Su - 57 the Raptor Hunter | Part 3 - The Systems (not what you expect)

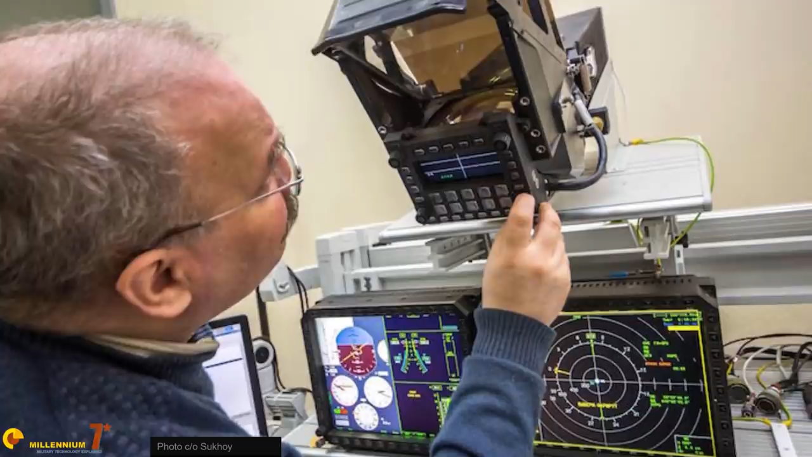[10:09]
the largest ever installed on a russian fighter but on the suhoi 57 it may not be